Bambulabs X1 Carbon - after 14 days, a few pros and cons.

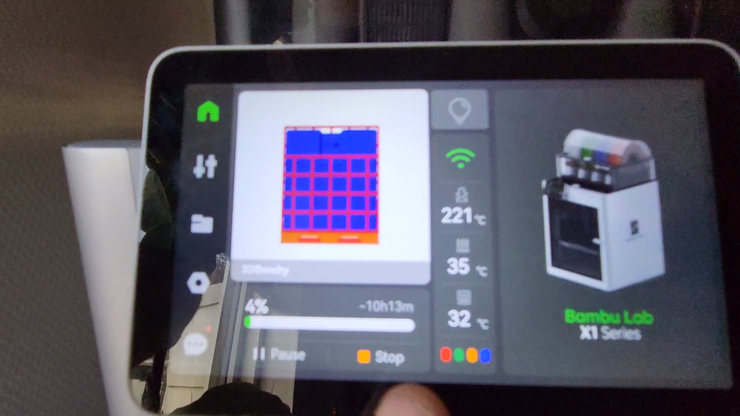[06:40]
As you can see, the cold plate runs at 35 degrees and the chamber is only 32 degrees.